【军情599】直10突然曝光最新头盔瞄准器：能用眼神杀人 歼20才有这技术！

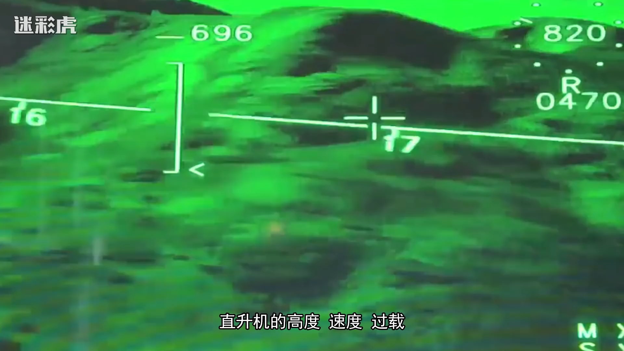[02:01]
高度速度过载以及弹药等关键信息直观地显示出来还
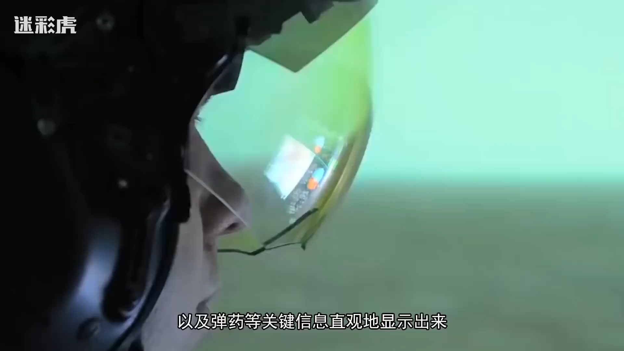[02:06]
能够通过高清晰画质图像功能实现热成像微光画面的投
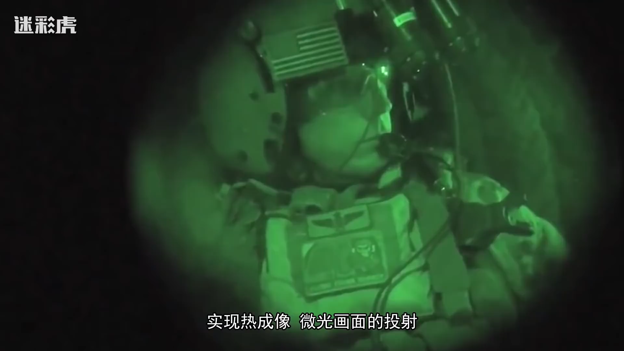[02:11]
射使飞行员更方便地实现全天候作战能力不再需要多余佩戴夜视仪而且只需一个按钮
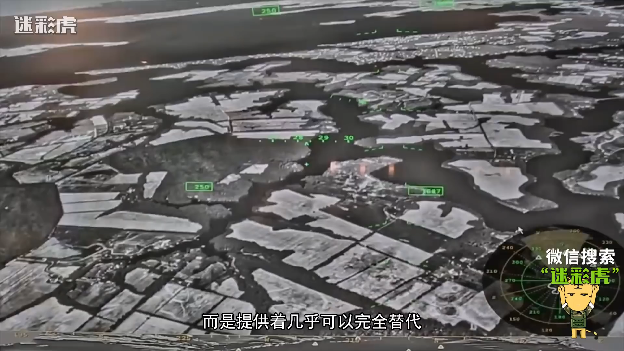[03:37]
替代评显的各项信息的现实功能再后来头盔显示器还可以直接把双载观瞄设备所提供的包括